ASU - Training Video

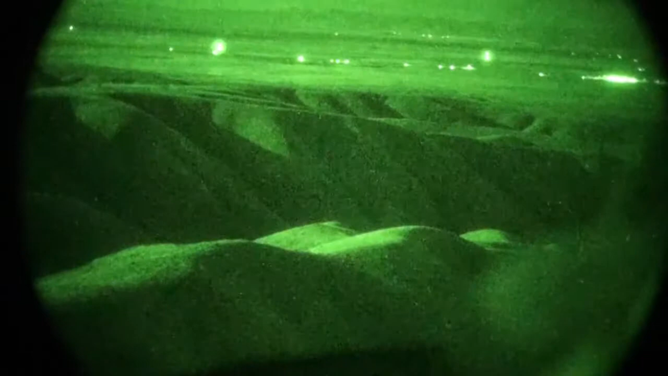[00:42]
ASU trainers have experienced it all and understand the capabilities and limitations of NVGs.